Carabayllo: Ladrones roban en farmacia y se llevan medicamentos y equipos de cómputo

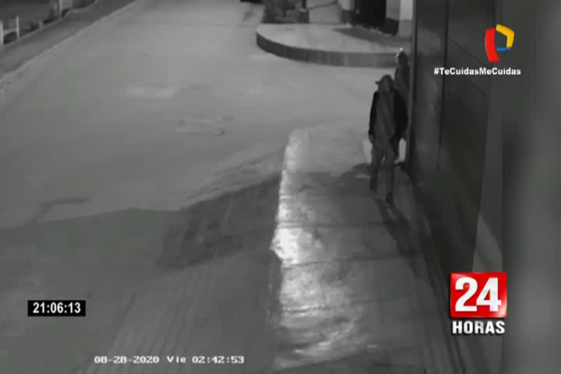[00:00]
2 y 42 de la madrugada, estos sujetos aparecen en la zona y caminan sigilosamente, mirando a todas partes.
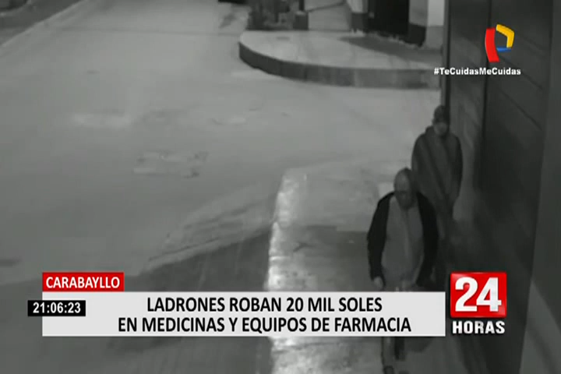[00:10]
Su objetivo, esta botica ubicada en la avenida Tupac Amaru, a la cual minutos después lograron ingresar.
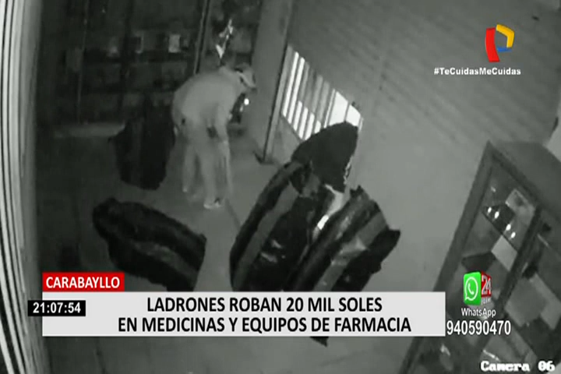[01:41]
pues ya sabían los horarios y dónde estaban ubicados estos costosos productos y equipos electrónicos.